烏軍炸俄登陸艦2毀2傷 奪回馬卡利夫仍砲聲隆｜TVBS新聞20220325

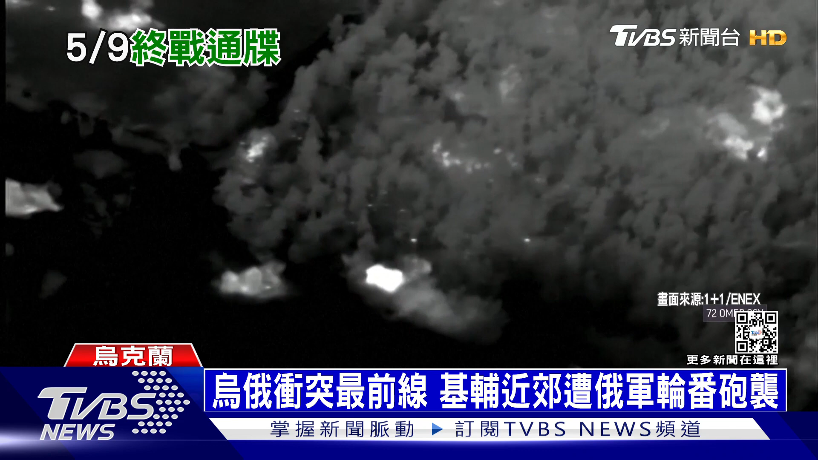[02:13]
炮弹仿佛流星坠落地表到处炸出火花这是乌克兰炮兵对俄军的全面反击同时也持续挖壕沟备战